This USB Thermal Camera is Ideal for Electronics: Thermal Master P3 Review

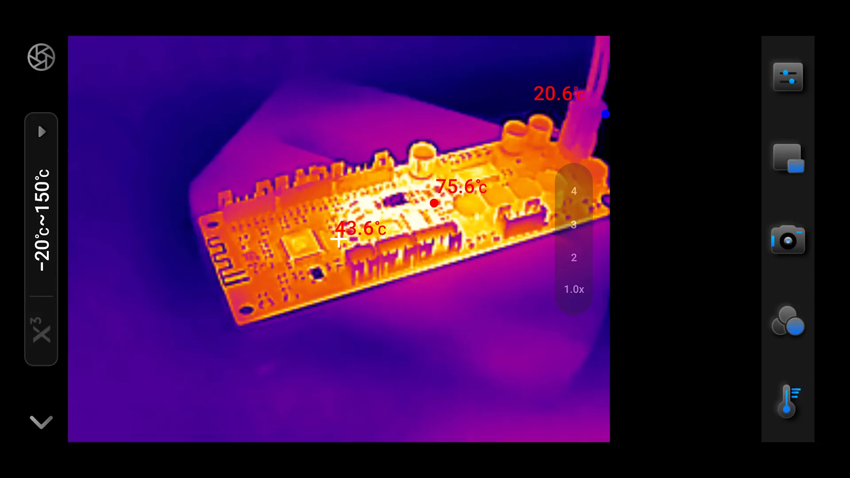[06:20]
The application offers several color palettes for visualizing temperature difference.
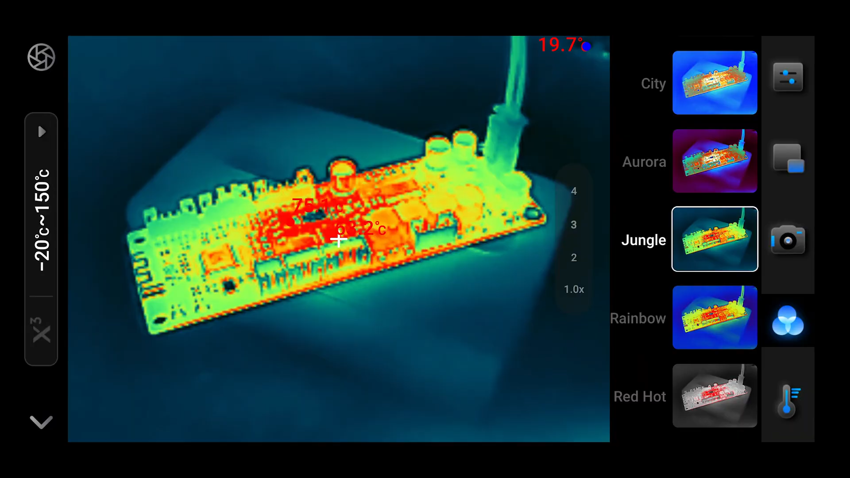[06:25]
For example, this is the classic iron scheme, which has great contrast,
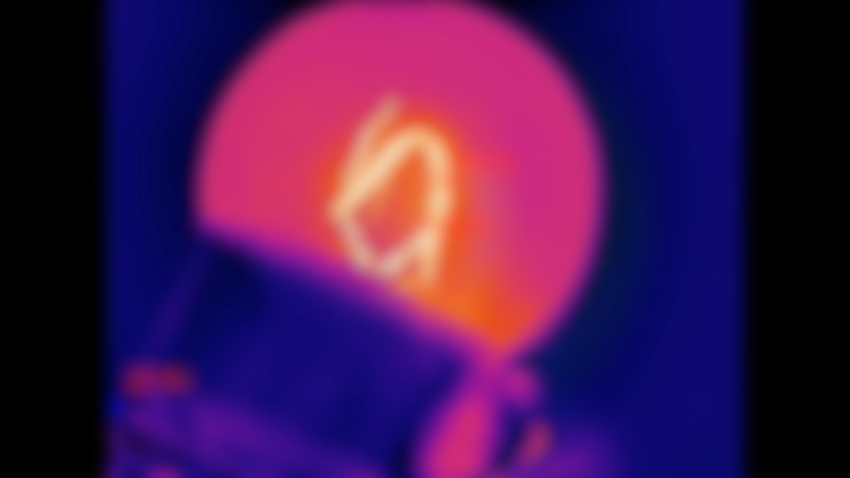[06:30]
but this green color setting is a lot easier on the eyes.
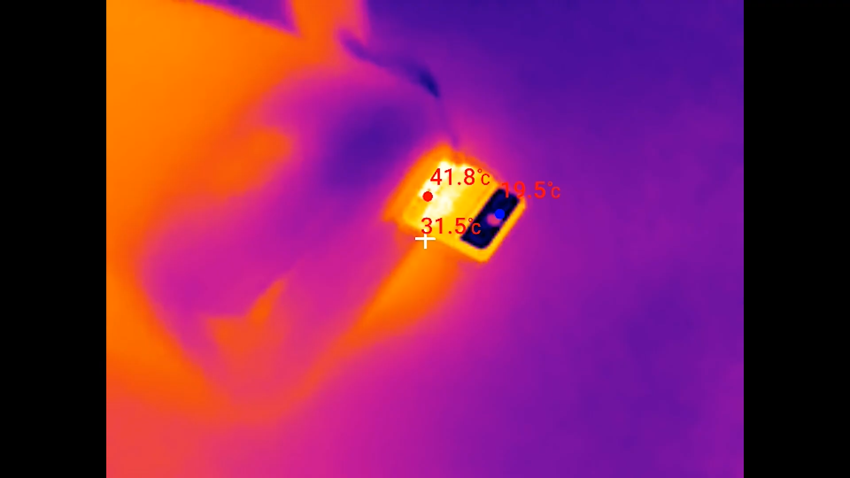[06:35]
On screen: spot 31.5°C, max 41.8°C
By default, the camera displays the temperatures at the hottest and the coldest points in the frame, as well as in the middle.
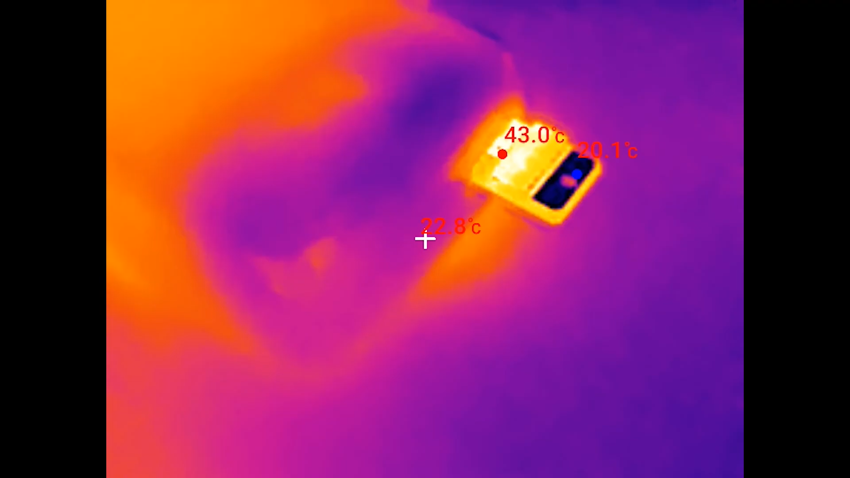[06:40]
On screen: spot 22.8°C, max 43.0°C
However, you can also set it to display measurements only within a certain area,
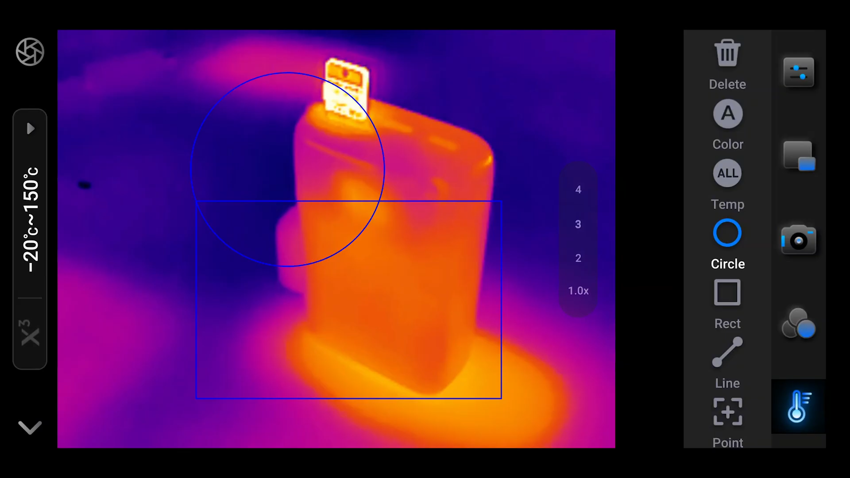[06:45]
marked with one or several rectangles or circles.
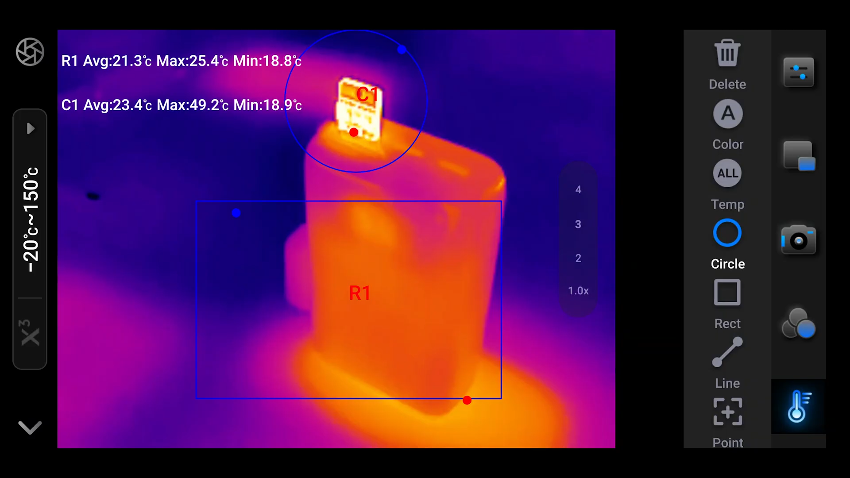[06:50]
You can also just turn all measurements off and have just a plain, clean thermal image,
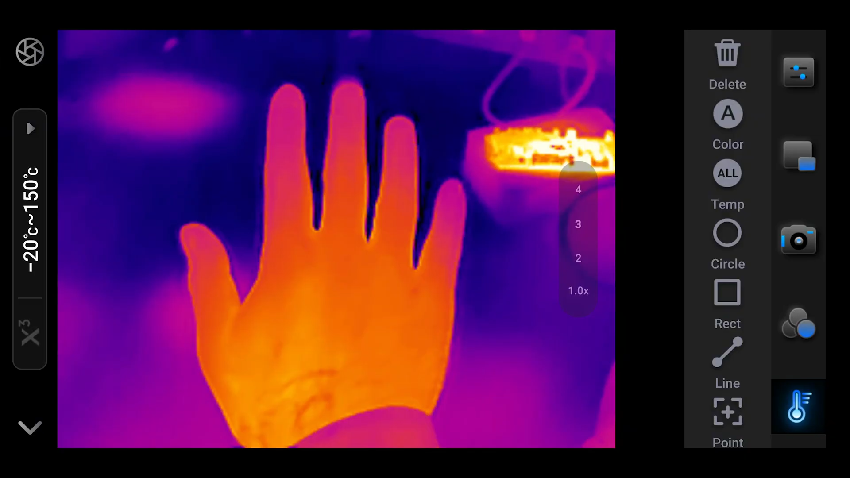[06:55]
in case that suits the situation best.
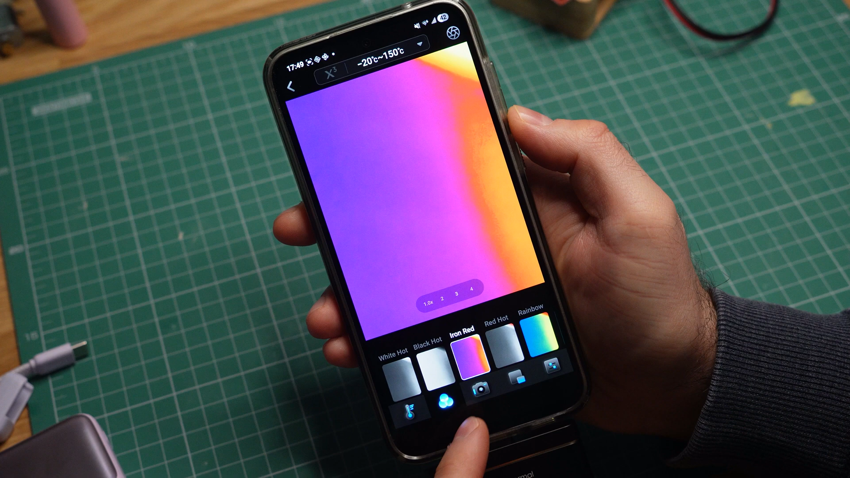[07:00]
Overall, the Android app works okay in my experience. I've only come across several bugs which are not critical.
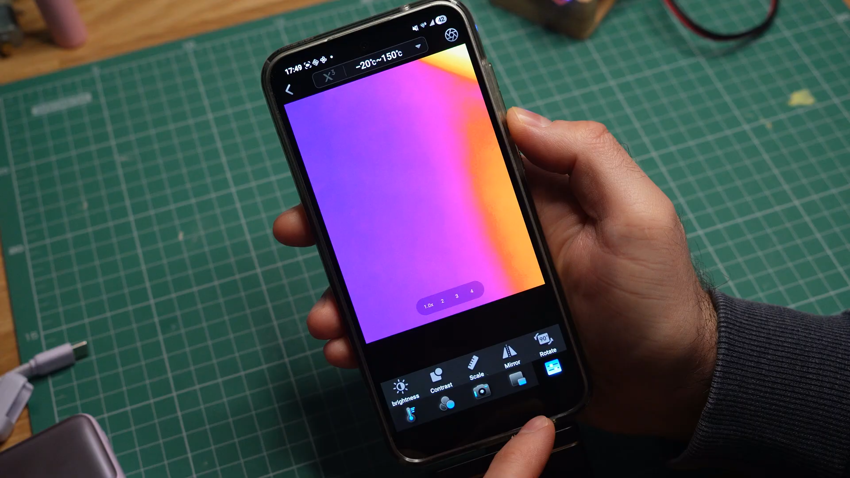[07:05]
Like, if you turn off all temperature readings without tapping the delete button,
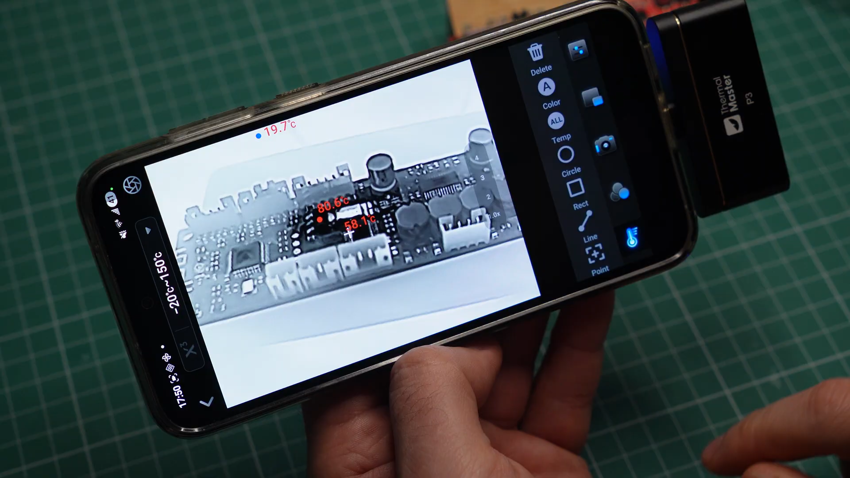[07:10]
the last measurements will still show up in the image. Also, the app does not take into account the orientation of the phone, so all my landscape videos are saved sideways.
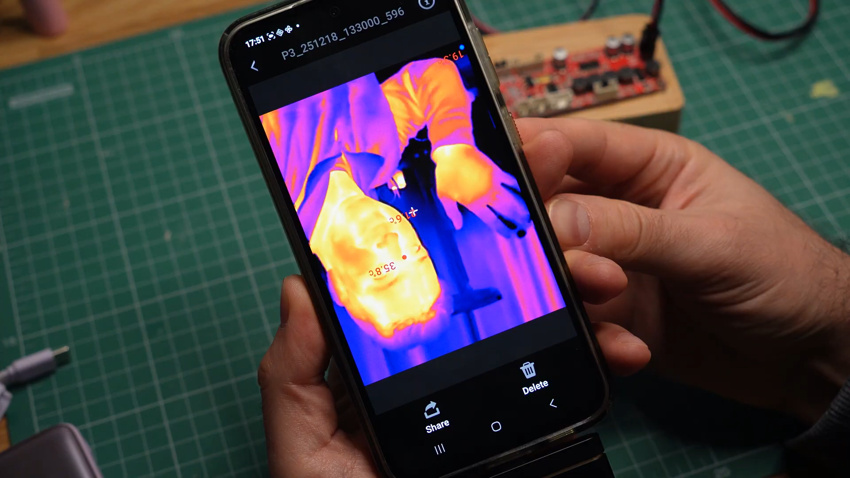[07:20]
And it is a bad design choice that the temperature readings are displayed
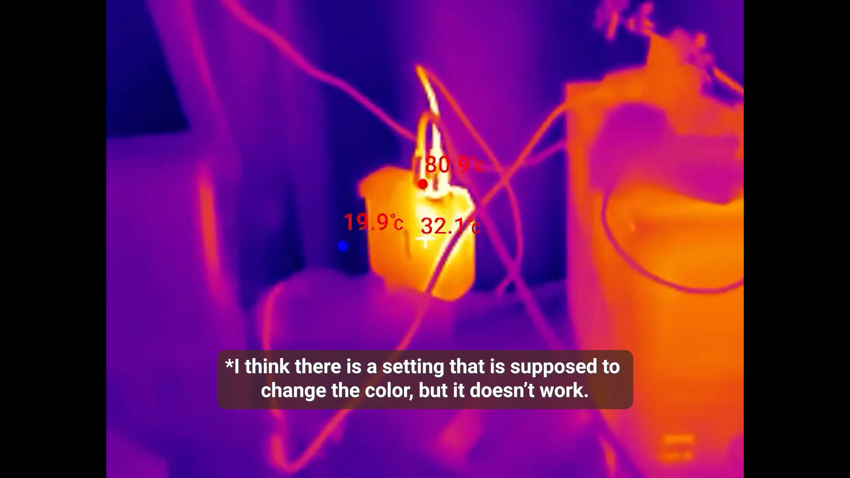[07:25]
in red when hotspots are also visualized in red. The digits can be very difficult to read.
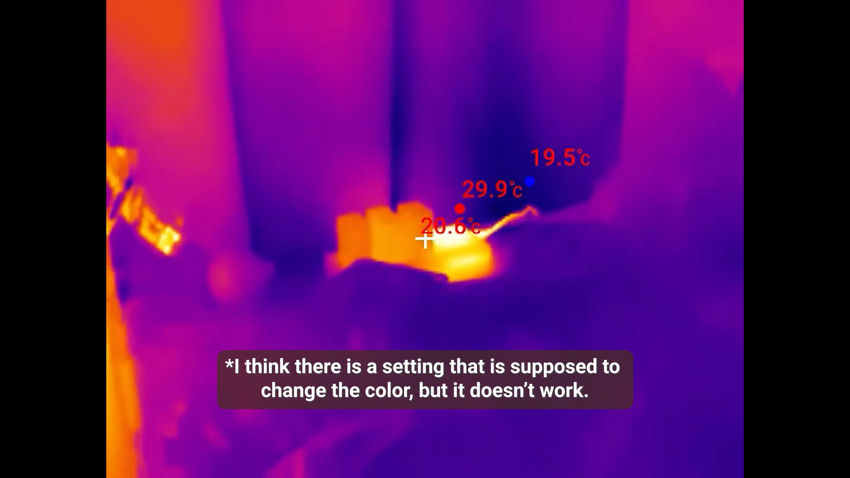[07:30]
On screen: max 29.9°C, min 19.5°C
But I believe all these issues can be fixed in an update.
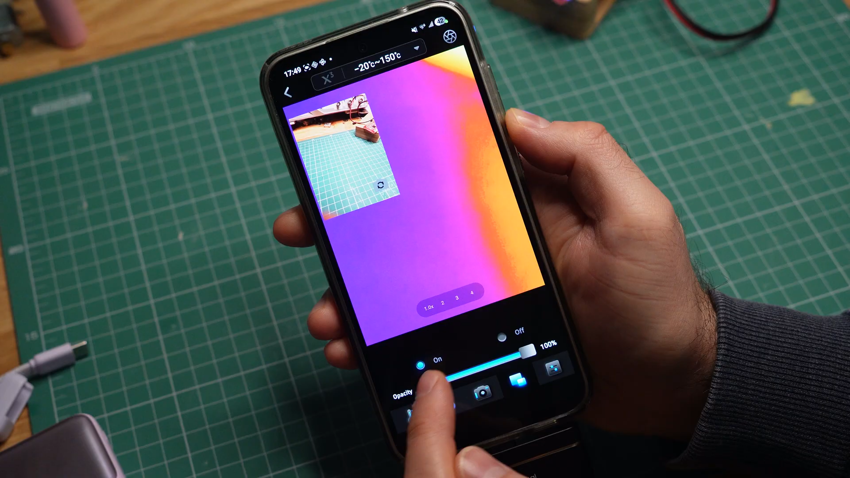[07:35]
Let's hope they get taken care of. As for the Windows application, it works, even though it feels somewhat incomplete.
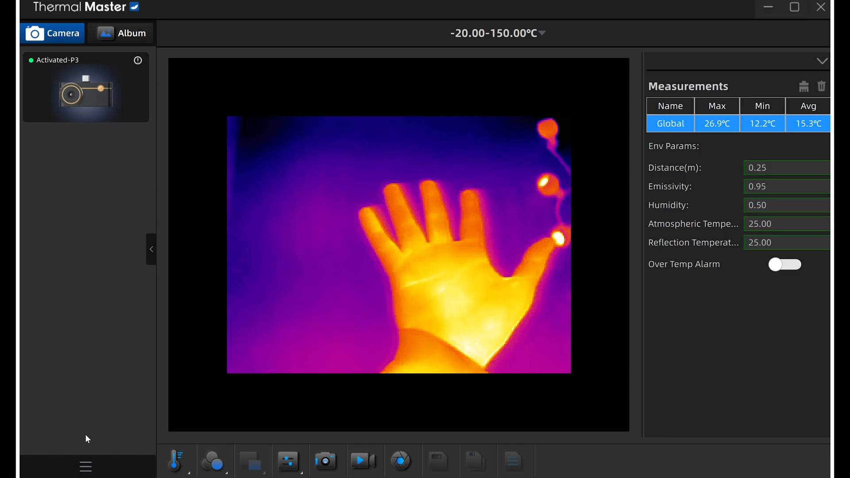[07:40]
On screen: max 26.9°C, min 12.2°C
I can still take photos and videos just fine, but the interface can be confusing with some of the menus and labels.
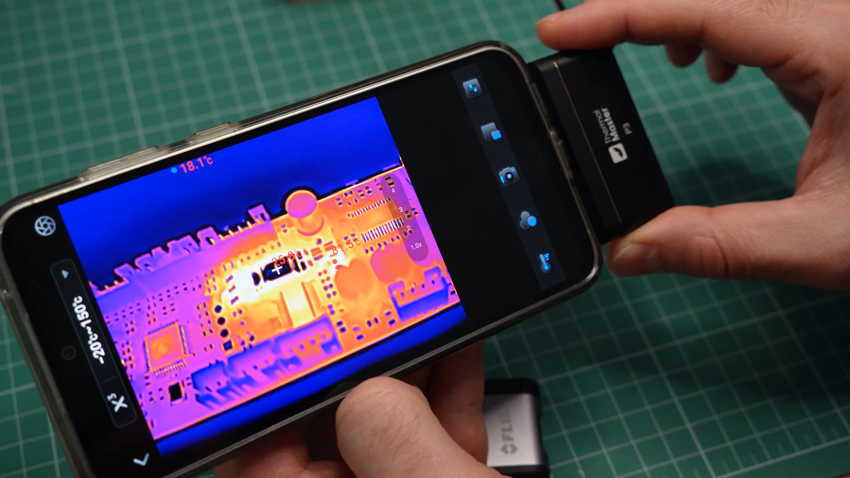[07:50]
In conclusion, the Thermal Master P3 is going to be my main thermal camera from now on.
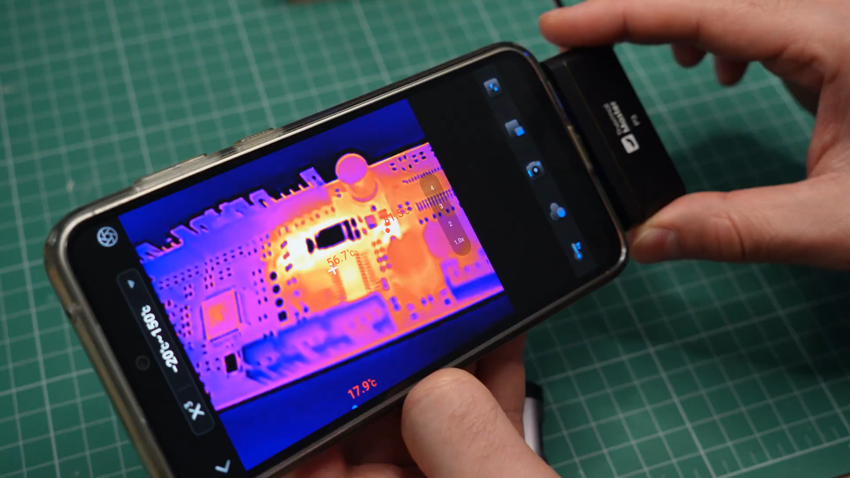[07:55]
For an affordable USB thermal camera,
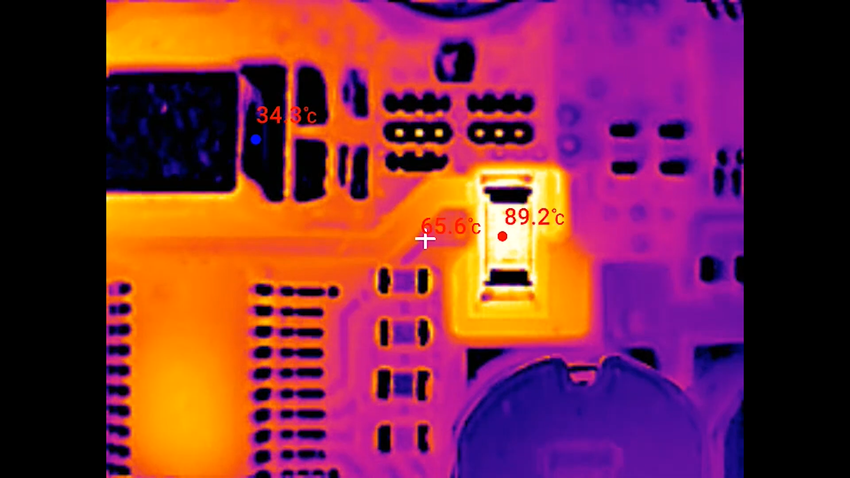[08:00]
On screen: spot 65.6°C, max 89.2°C
it works really well and takes good photos and videos, while the manual focus adjustment is a game-changer if you work with electronics.